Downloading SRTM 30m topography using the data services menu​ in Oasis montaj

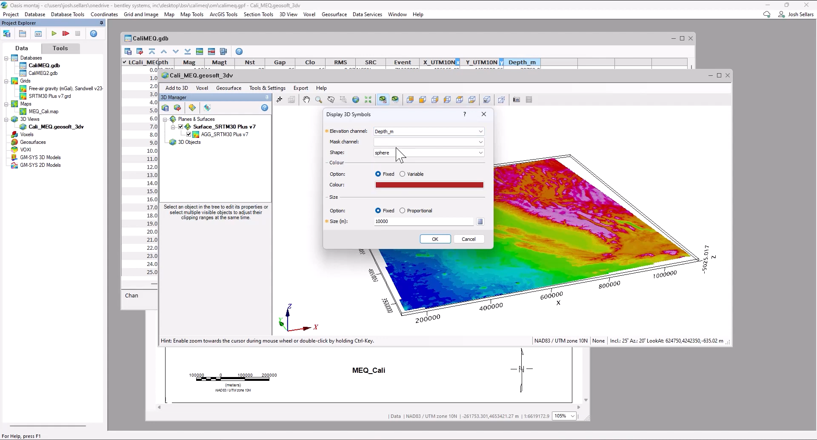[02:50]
choosing the depth meters channel as our elevation channel.
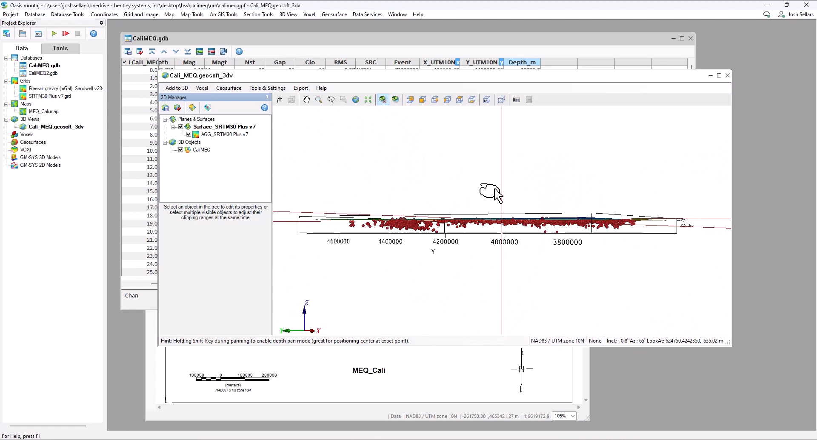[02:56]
So we can see here that the majority of our data is in fact below topography, but we do have some outliers.
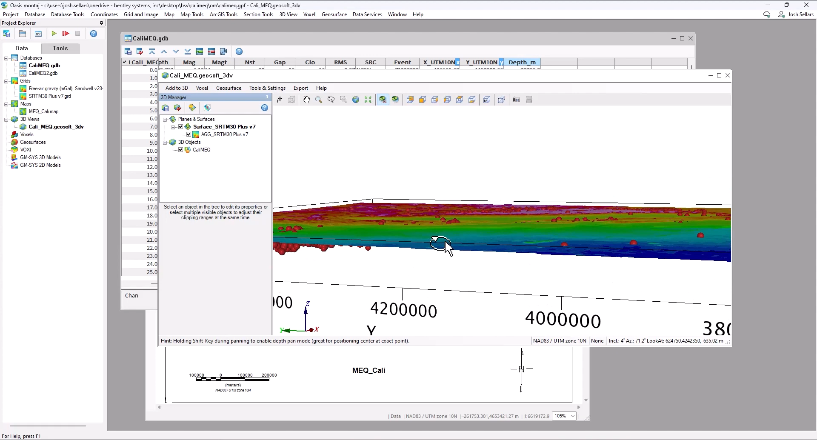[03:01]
To give us a better view, we can go to the tools and settings menu, visualization, and we can apply a vertical stretch,
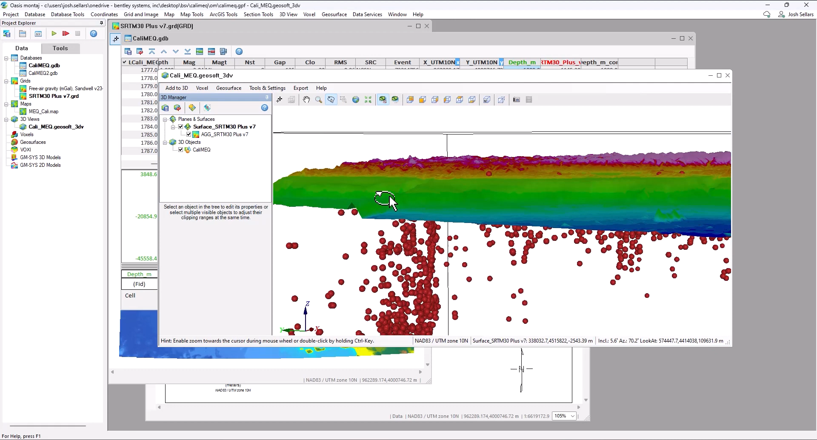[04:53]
We can then redrag and drop the Kali MEQ data using the depth corrected channel as the new Z channel, where we can see that those earthquakes located above topography are now removed. And finally, to get this information into a leapfrog compatible format, we can go to the database menu and export these earthquakes as a CSV file.